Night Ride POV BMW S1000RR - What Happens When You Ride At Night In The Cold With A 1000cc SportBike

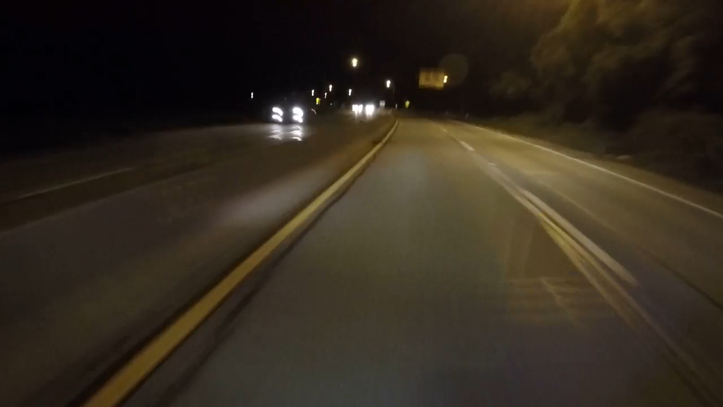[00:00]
What's going on there YouTube? It's your boy Motorcycle G In the house
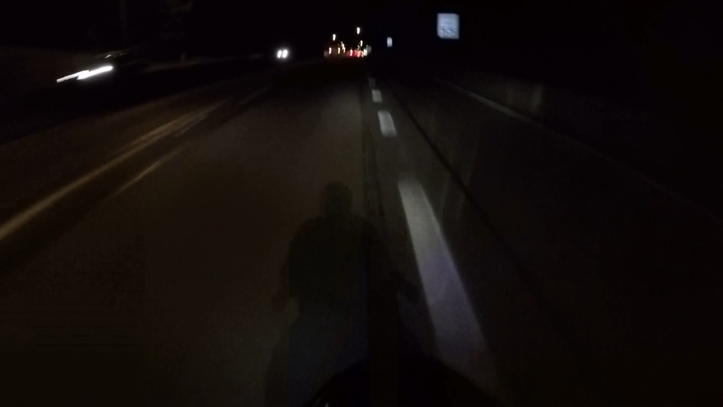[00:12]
We're just getting a little late night highway pulls in if you're having a good time Let me use your like, comment and subscribe Medium traffic
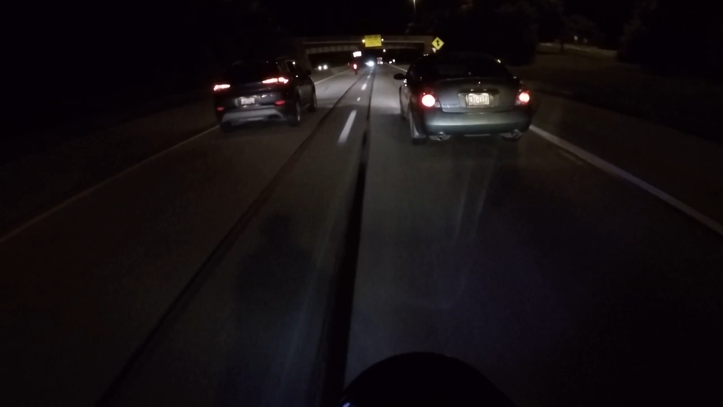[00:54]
Let's go Easy there motorcycle buddy I'm gonna need you to I'm gonna need you to not be an idiot Oh